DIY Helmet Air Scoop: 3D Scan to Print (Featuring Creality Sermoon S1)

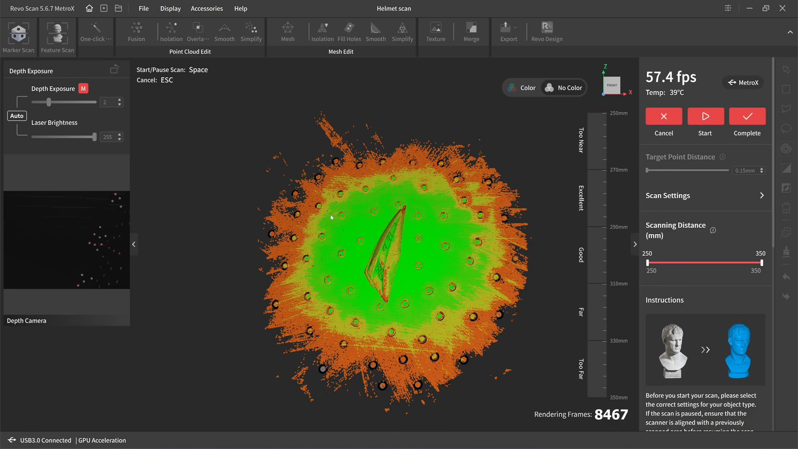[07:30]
Only the top part here is turning green.
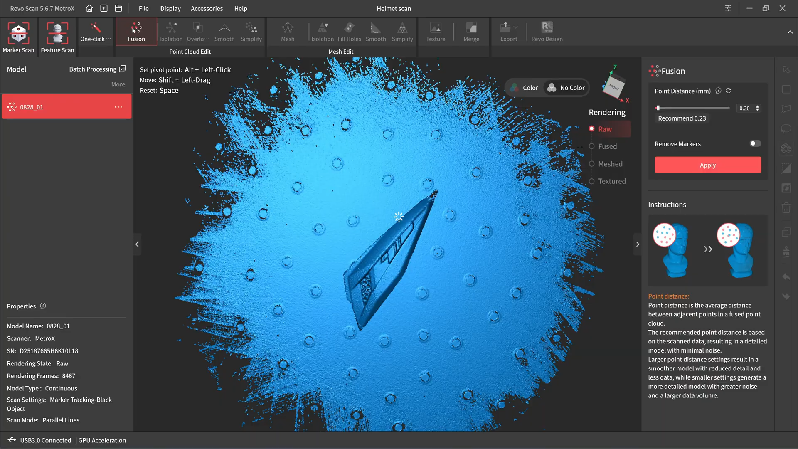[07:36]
Let's fuse the point cloud. 0.15.
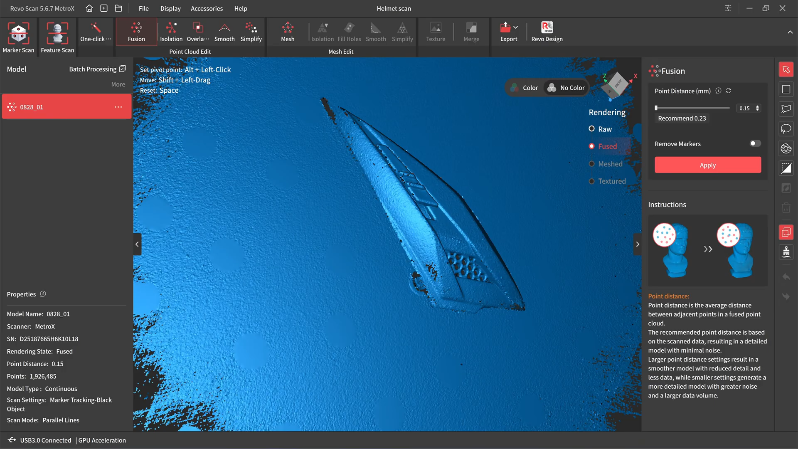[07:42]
Okay, here's the result after fusing.
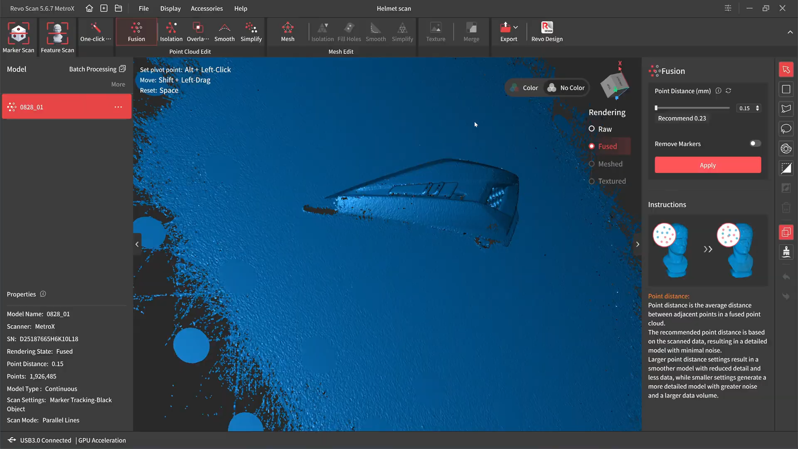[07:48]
The tip here is not scanned. And the surface is very rough surface.
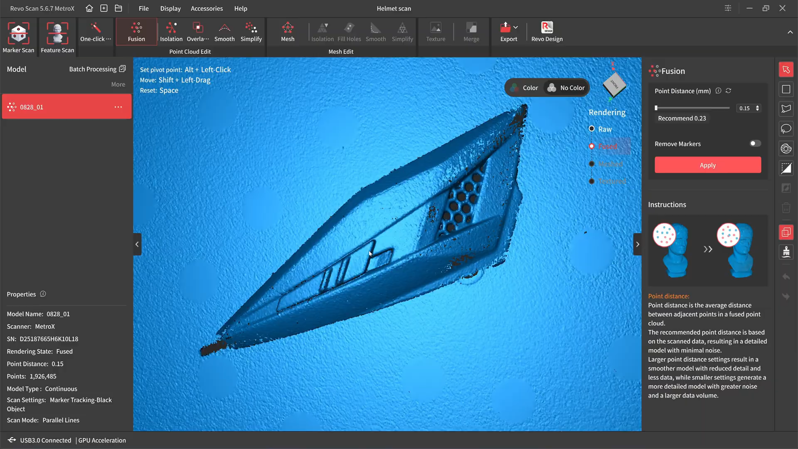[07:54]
Okay, let's try to mesh it. 0.15. 0.15.
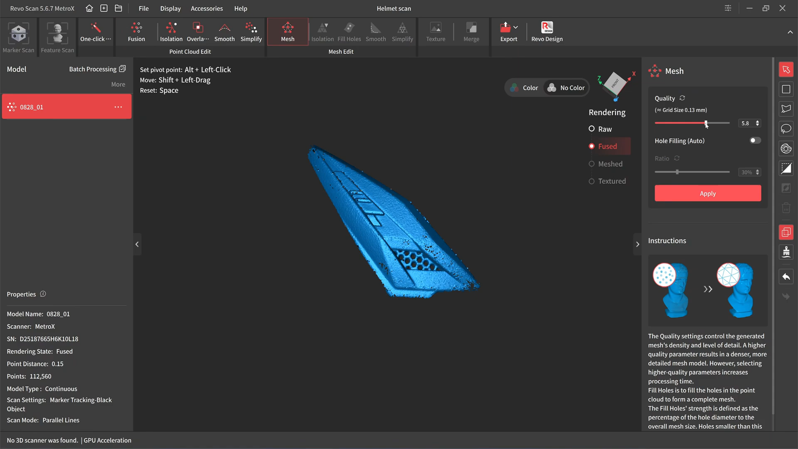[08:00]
Okay, 0.16 is fine.
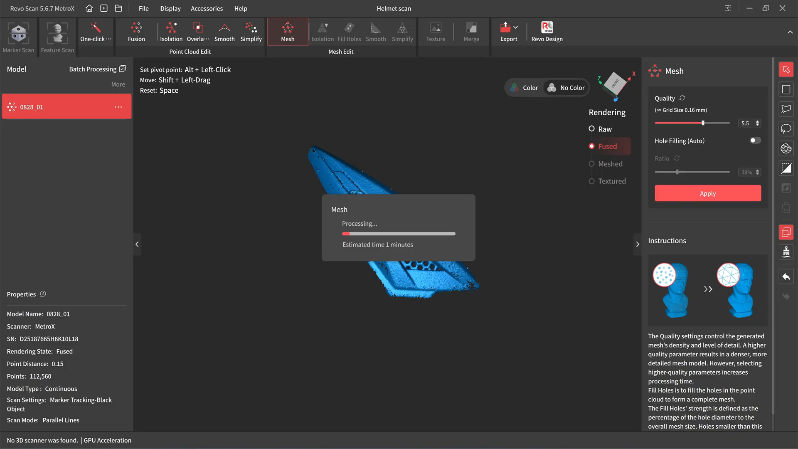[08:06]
Okay, this is the result after imaging.
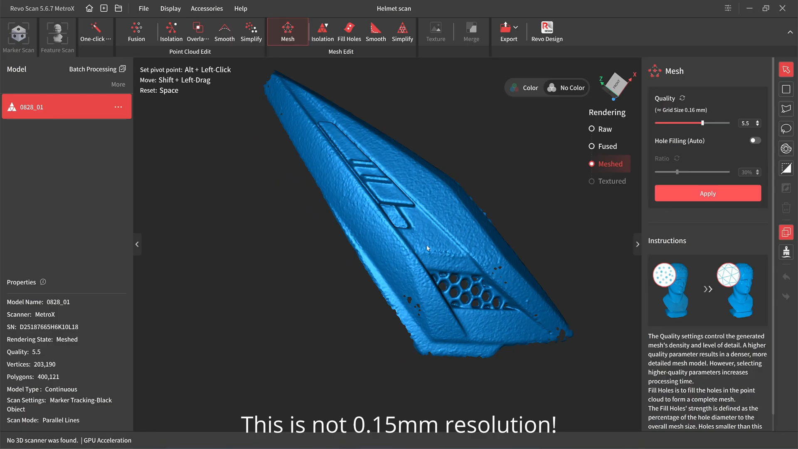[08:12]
It's also give a very rough surface. Okay, this is from the thermoness one. 0.15.
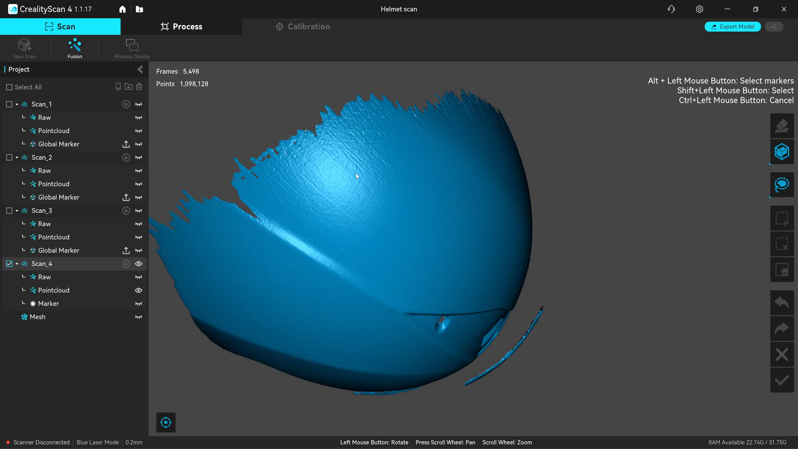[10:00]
Okay, we have a lovely surface because it has a lower confidence. Okay, let me export this as a point cloud.
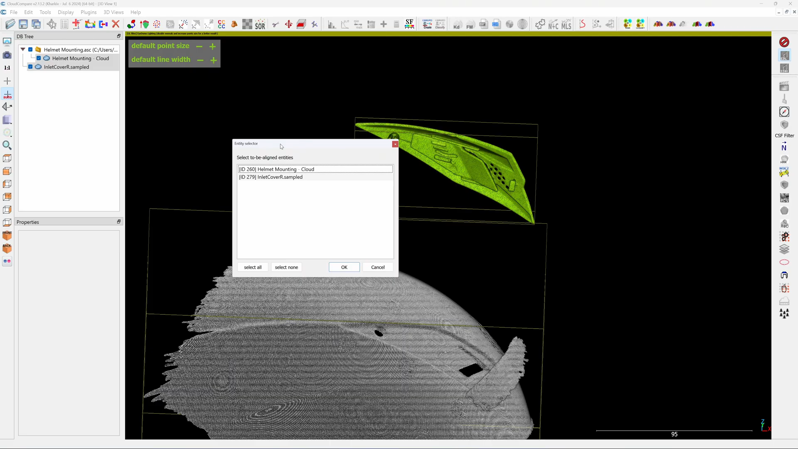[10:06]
To be aligned is the inlet.
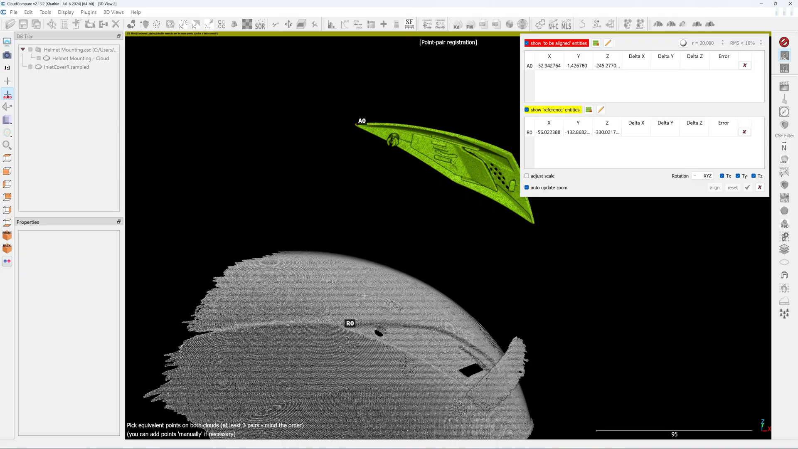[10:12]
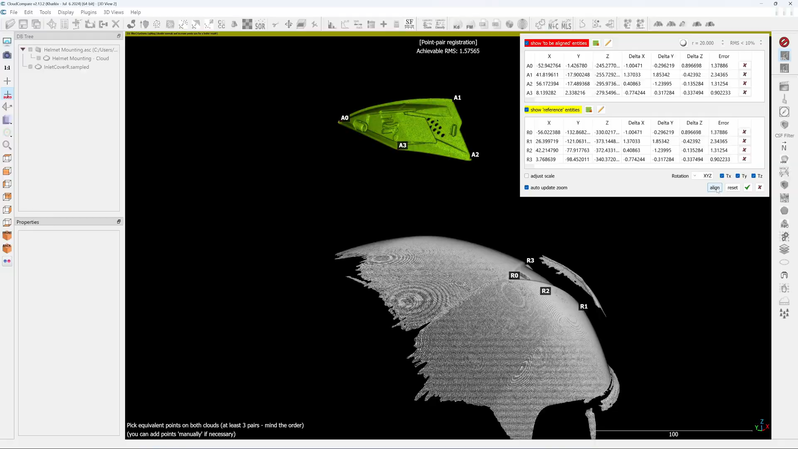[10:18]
Okay, now it's aligned.
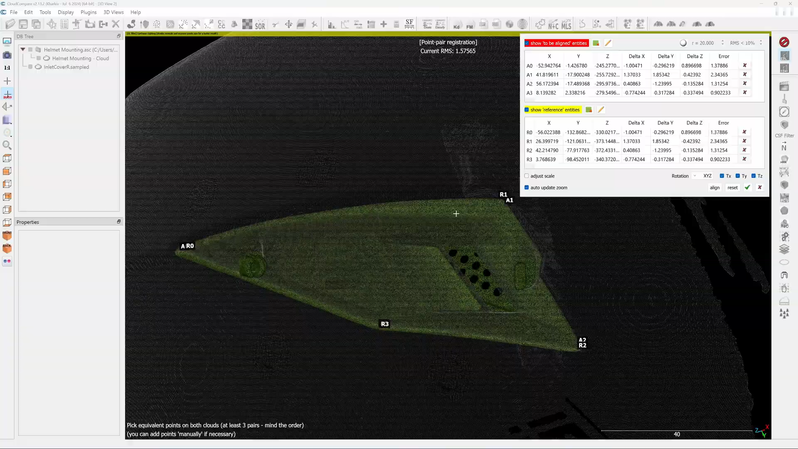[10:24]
I will export this as a point cloud separately.
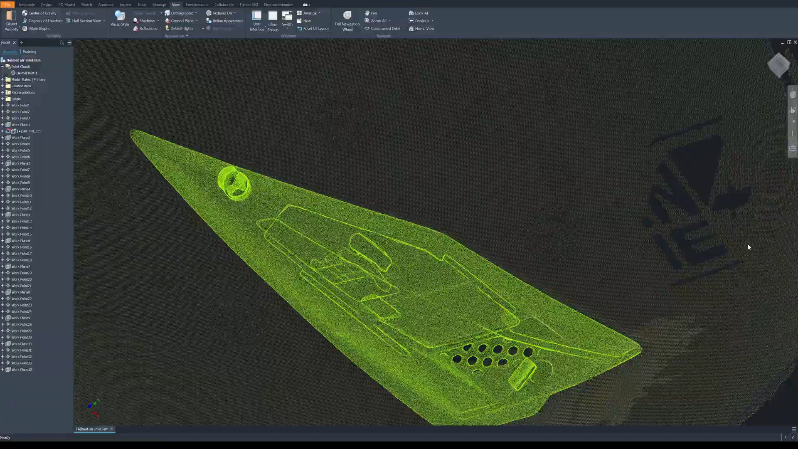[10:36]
The yellow point cloud is the mounting point and the green one is the inlet cover.
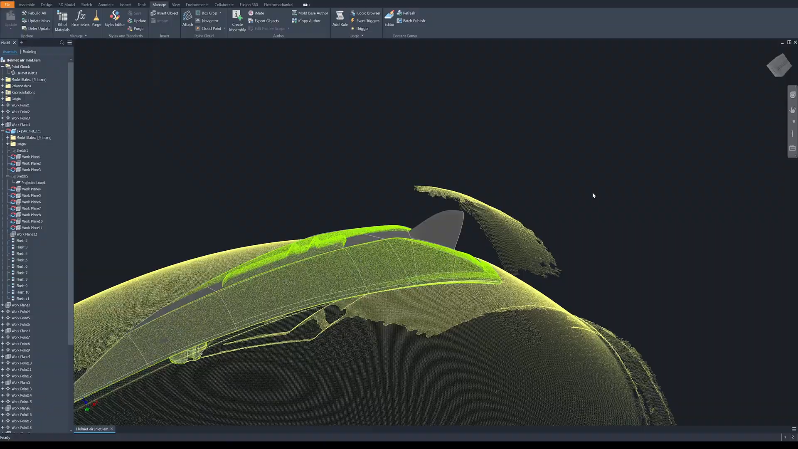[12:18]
I think it will not clash. So this is the tallest air scoop
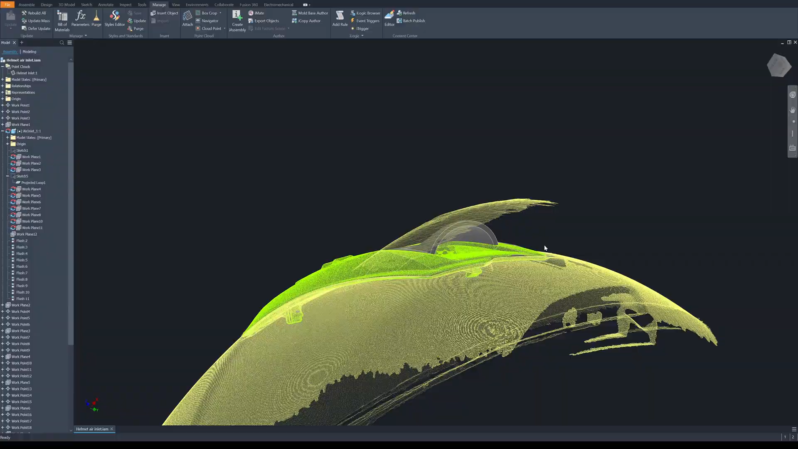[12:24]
that I can make without interfering with the visor when I open it.